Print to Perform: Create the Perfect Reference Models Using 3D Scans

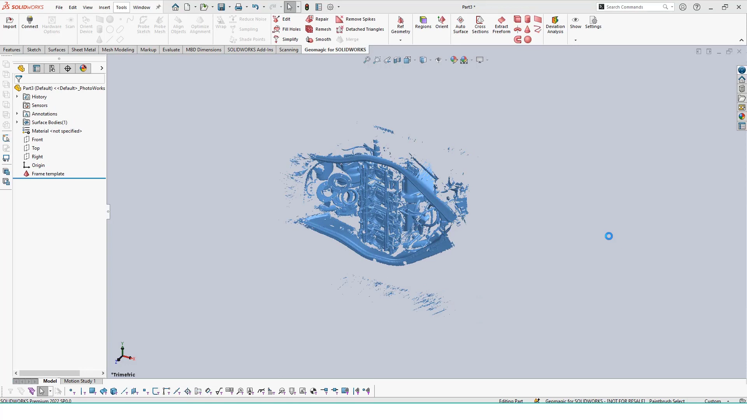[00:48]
While scanning the 3d can be used at times this add-in allows us to quickly import in large sets of data and extract sketches, solid bodies, and surfaces directly from our mesh. Now I've already imported in our 3d scan of a bike frame for the intention to create an airbox on the upper half of it.
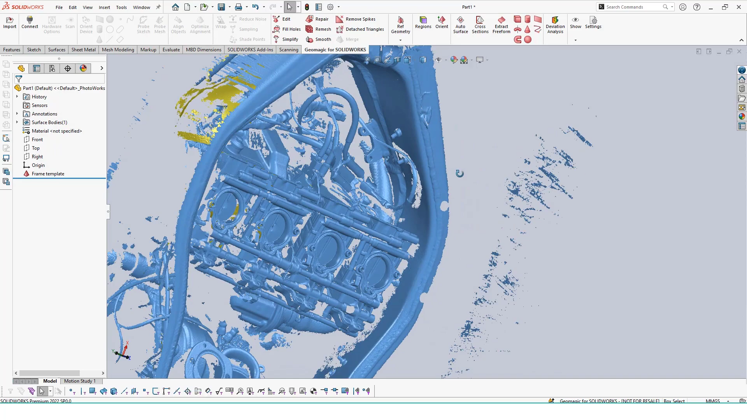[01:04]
There are several beams, mounting locations, and surfaces I need to account for and having them as solid bodies will help with assemblies and collision detection versus the graphical mesh body that we have now. The first feature we'll be making is a lofted surface of the frame. We need just the inner wall so I'm going to use our cross-section tool to create reference spline lines where our sketch plane intersects with the mesh. There is a bit of noise data around our frame which we don't want or need inside of our sketch feature and we'll just slow down how it's being generated.
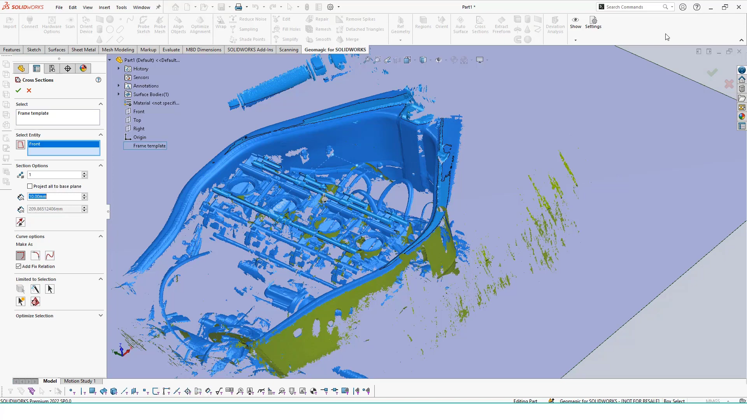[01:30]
To work around this I'm going to use the limit selection options within our cross-section
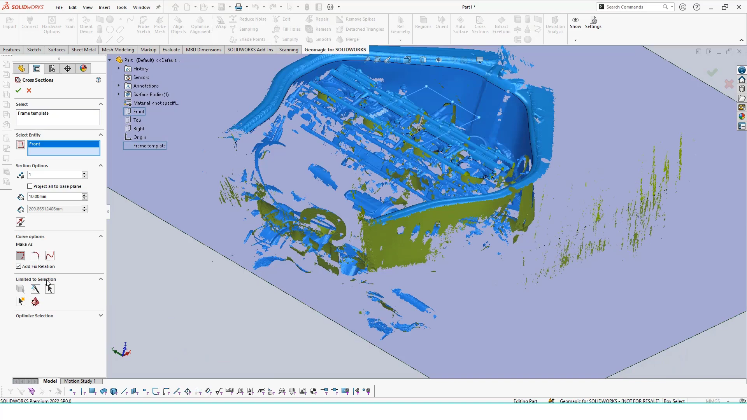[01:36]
tool to highlight just the inner wall of our frame so only our sketch is being pulled from the highlighted polygons of our mesh.
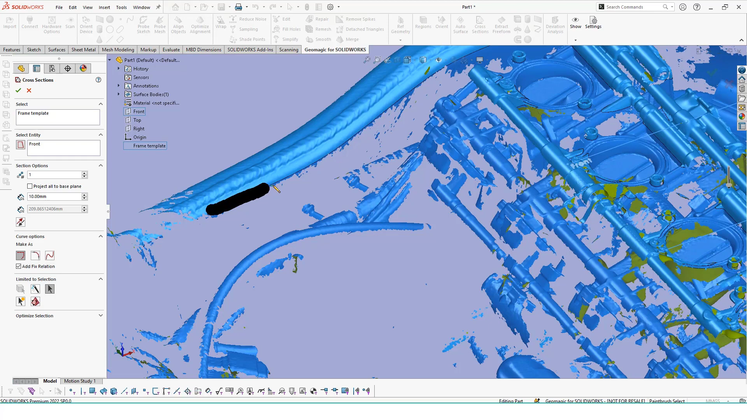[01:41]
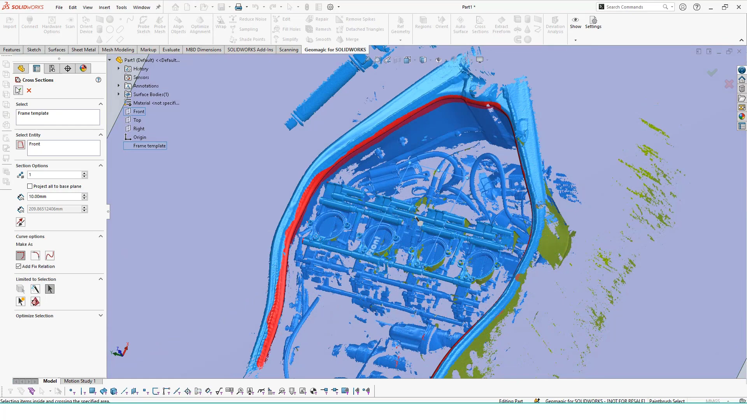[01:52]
After highlighting the rim I can accept our cross section and see that our reference spline line is being made.
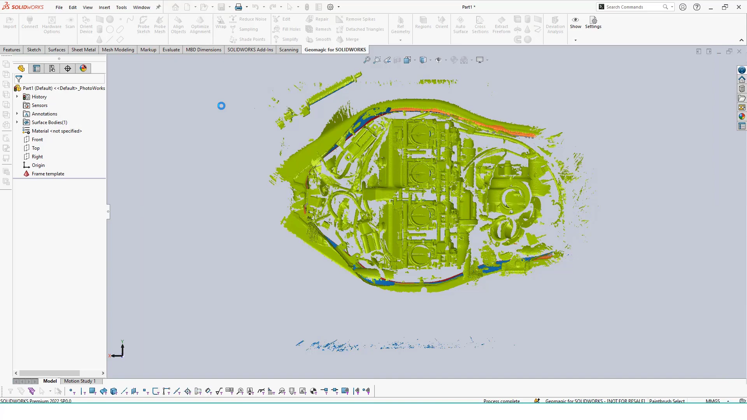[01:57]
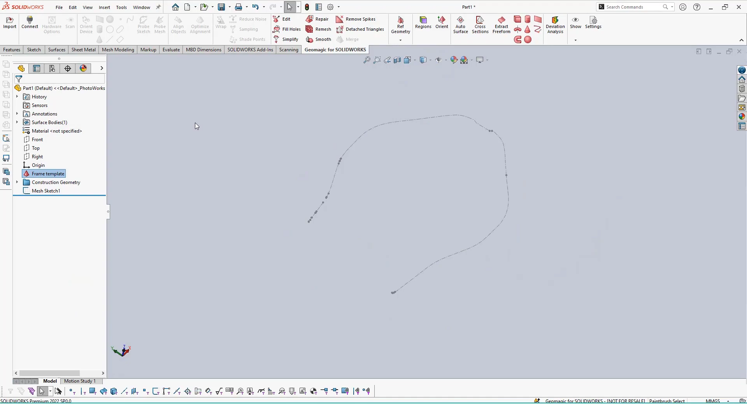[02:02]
I will do this for two more sketch features further
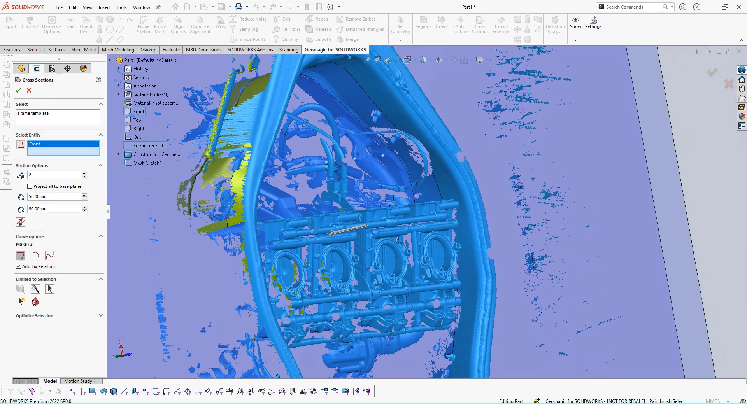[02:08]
down the frame so I can make a nice lofted surface from all three of these sketches.
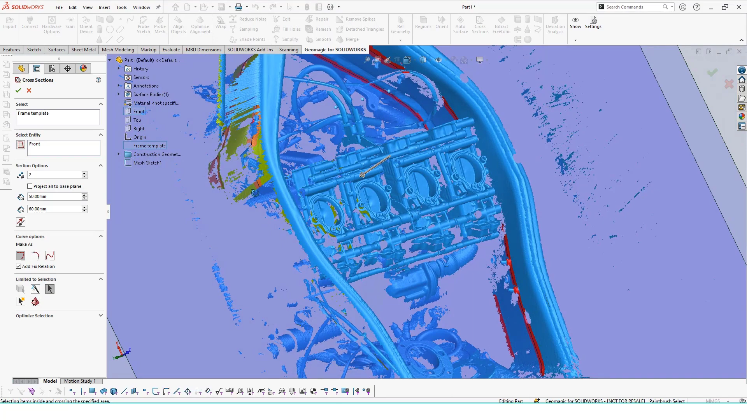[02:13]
Once these have been generated I can start editing our extracted out sketches and add an exact curves and
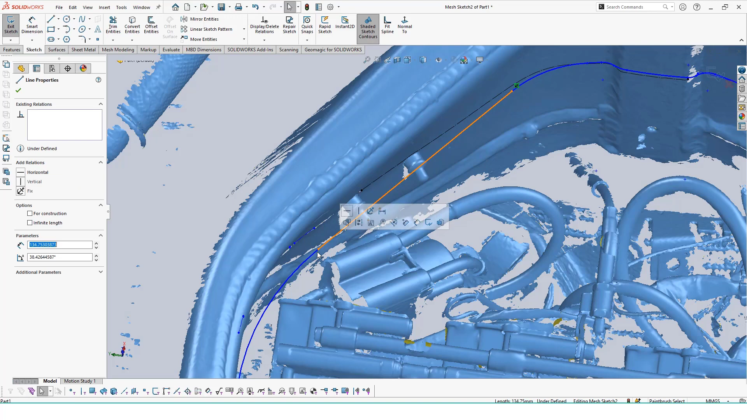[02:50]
I can manually adjust those projected sketch lines so that way they better match up with the reference spline extracted from the cross section tool. With all three sketches finished I can use the surface loft tool and connect them creating
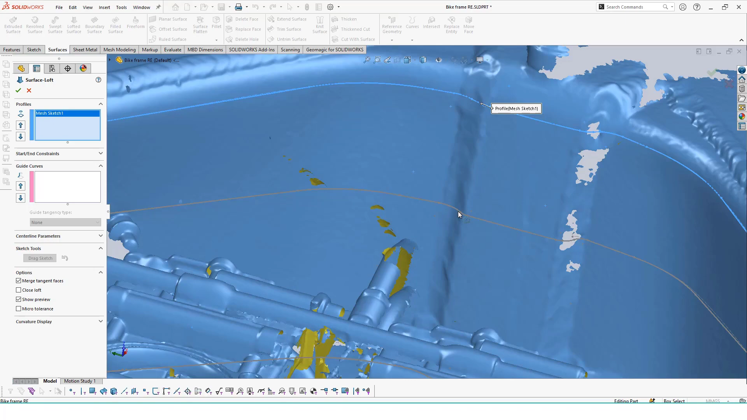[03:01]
one single surface to represent the inner wall of the frame.
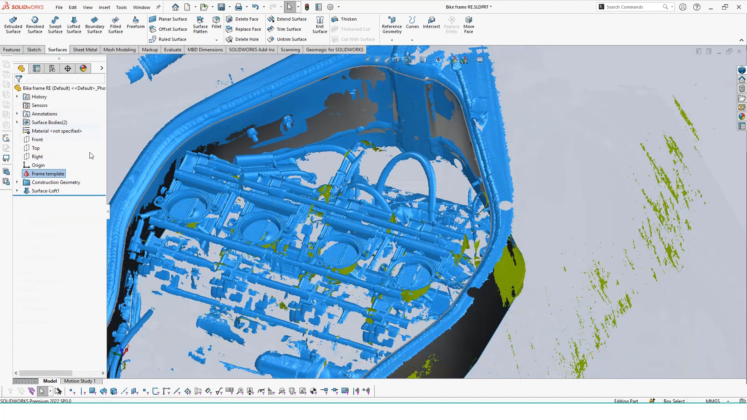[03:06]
Looking at our surface over the mesh looks like they imposed very well and are following the subtle curves of that frame too.
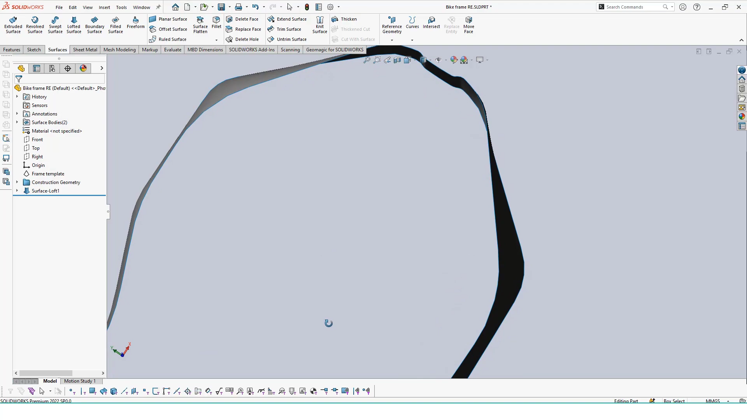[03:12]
Now that the inner wall is done let's move on to the next feature these cylinders along the mounting location.
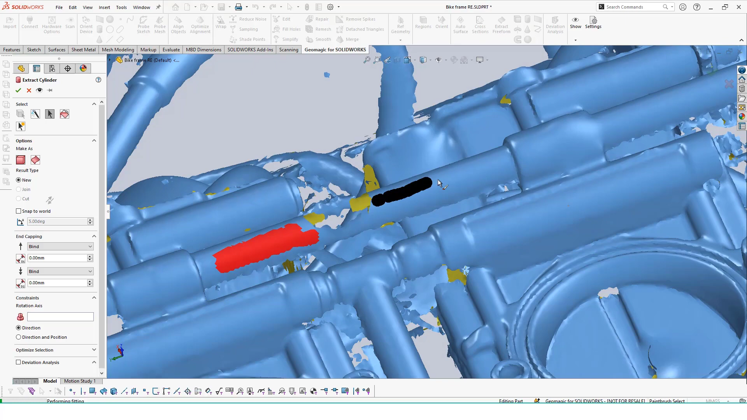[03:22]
These need to be extracted so we can know what clearance we need around our mounting points.
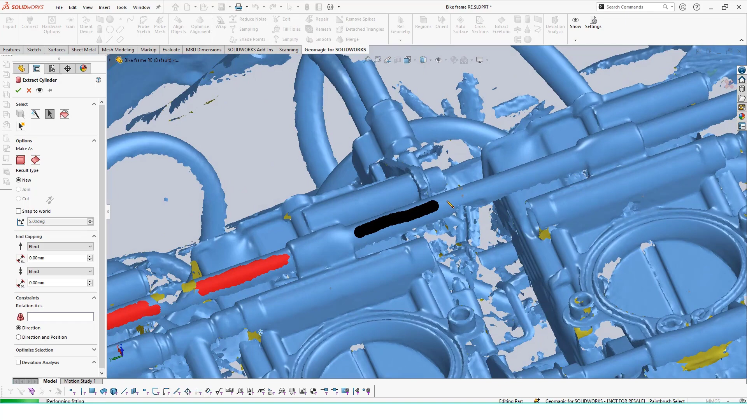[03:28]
The Geomagic add-in has several tools to quickly extract prismatic shapes right from our mesh data.
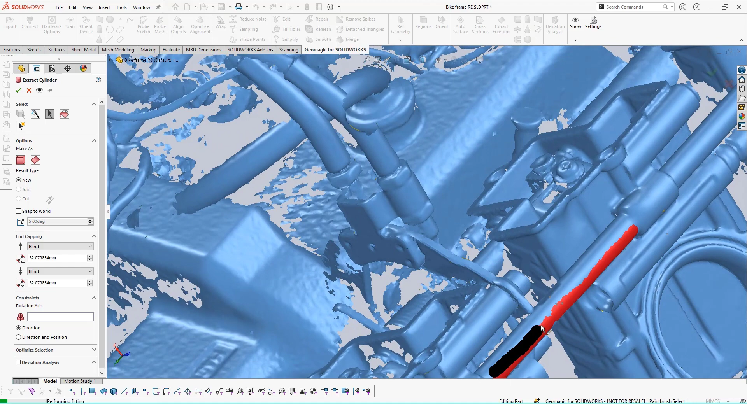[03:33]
In this case we will use the extract cylinder tool to get these clearance locations. With the tool enabled we can highlight along a single cylinder at different points to get an average of the entire feature.
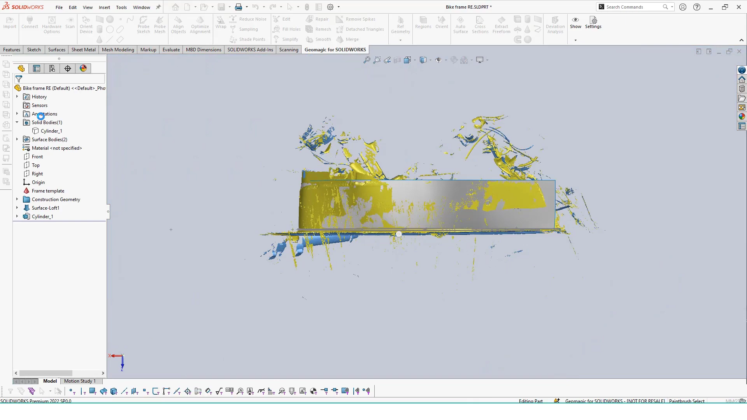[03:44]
We can accept the feature and generate it and we will get a new cylinder within our solid body tree and our feature tree.
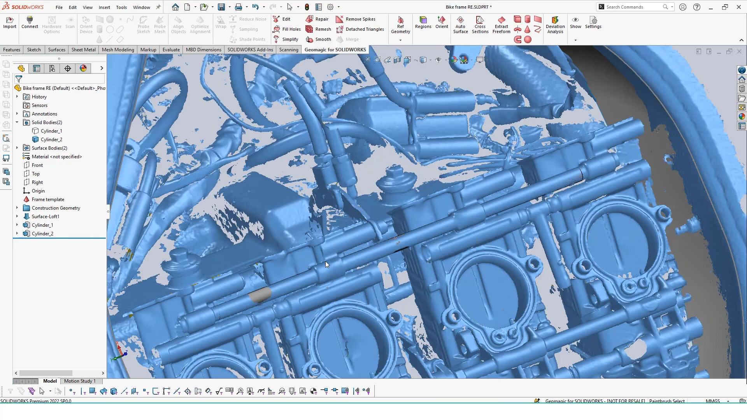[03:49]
We can see that the cylinder matches well along our feature length since we used an average of various spots to generate the cylinder.
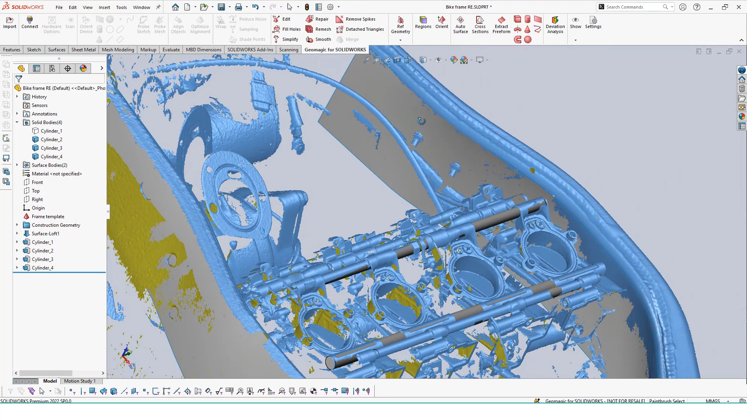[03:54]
Repeating these steps we extract out features along the remaining tubes.
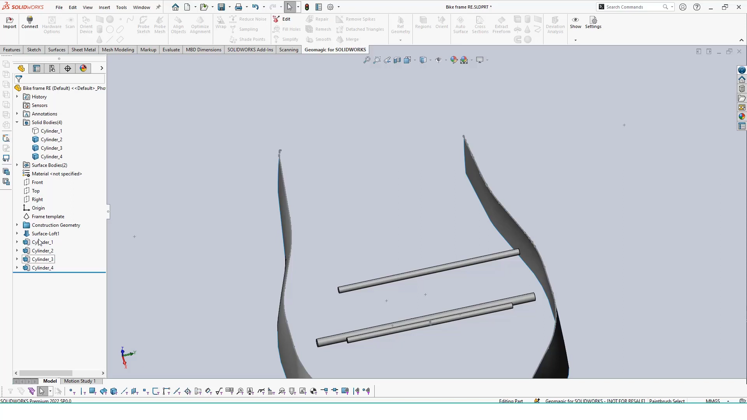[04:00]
Once a feature has been made using the extract tool it's treated like a normal SolidWorks feature so we can edit the extrusion or the sketch generating it by right clicking inside of our feature tree. Now cylinders are pretty easy to extract but what about this throttle cable?
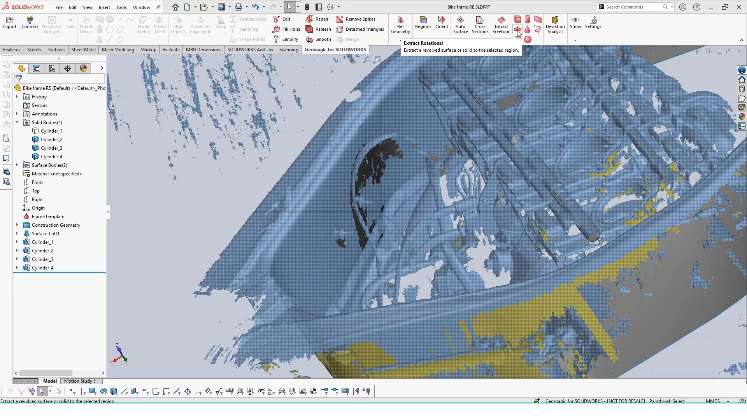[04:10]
We need a model around this and it is a swept feature and it only has a partial scan. This isn't an issue however since we can use the extract sweep tool to not only generate the path of the feature but the diameter as well.
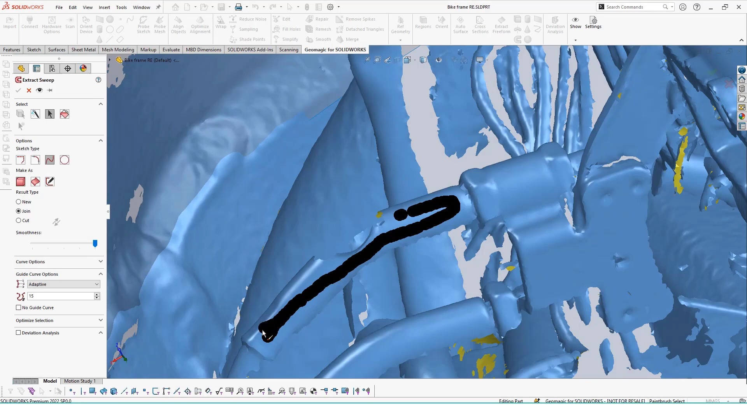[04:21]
We just need part of the sweep surface as well to help drive this
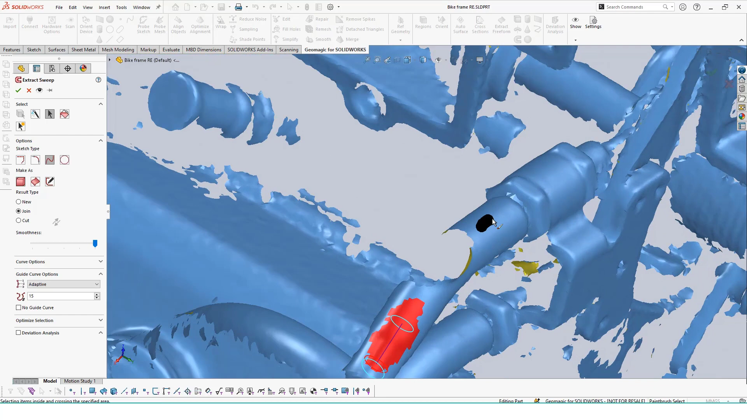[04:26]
extraction too and making sure we have a nice average selection along the sweep will help with the extraction.
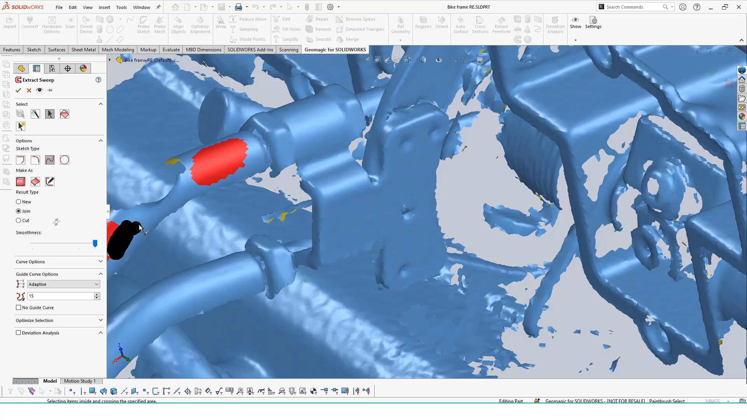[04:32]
Here I'm highlighting part of the break wire and making sure that all my highlighted areas are connected so we generate one single swept feature.
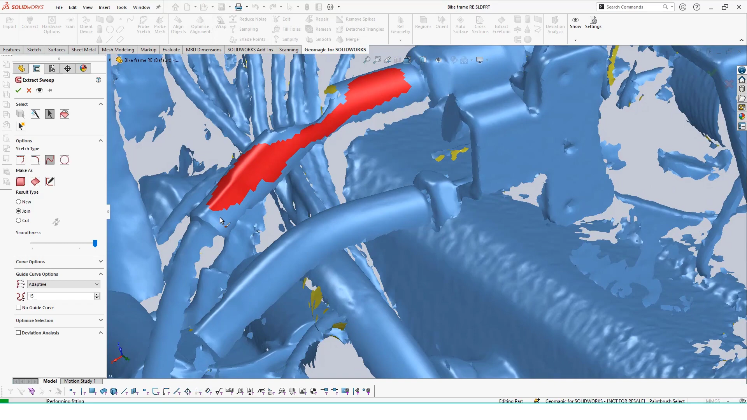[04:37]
I can also adjust our curve options sketch type and
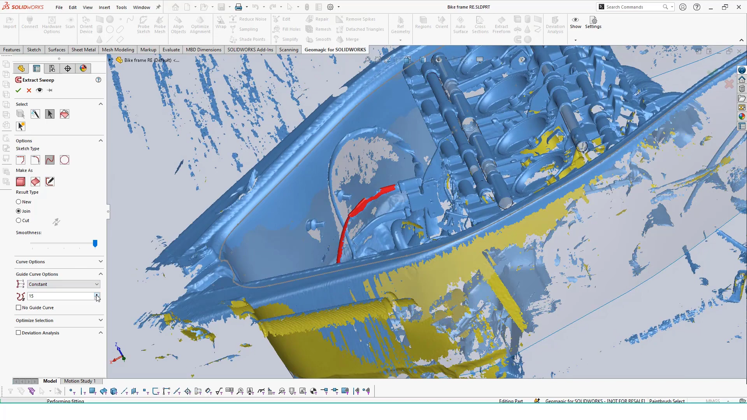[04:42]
smoothness to ensure that that sweep feature generates very nice and smoothly for our path.
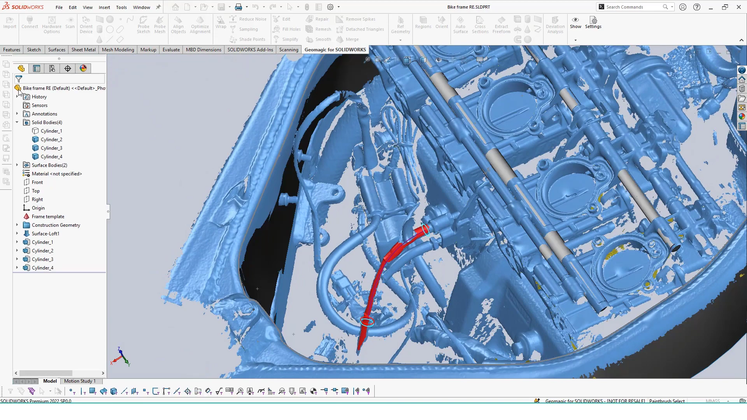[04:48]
Once the preview looks good I'll click on the checkmark to generate it. The diameter of our sweep is bigger than the cable itself.
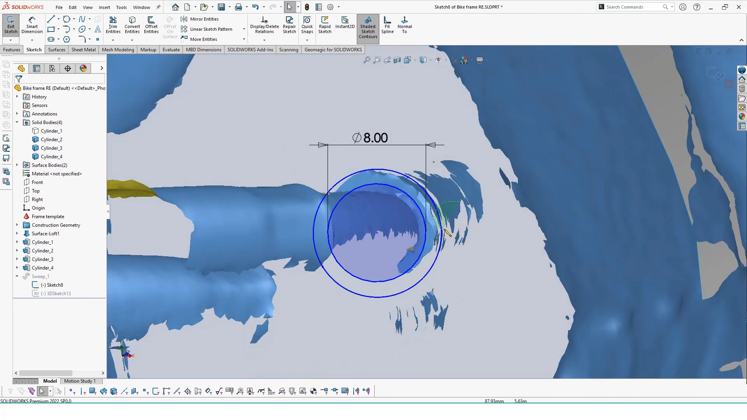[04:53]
This is likely due to us selecting on larger and smaller diameter sections of
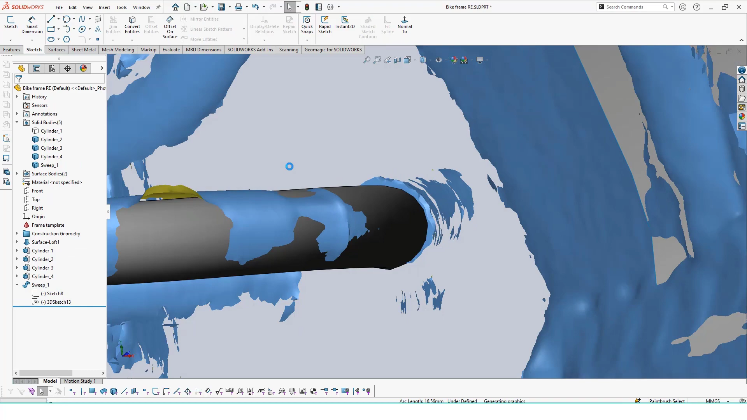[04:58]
that swept path and the software just chose the larger diameter to drive the profile.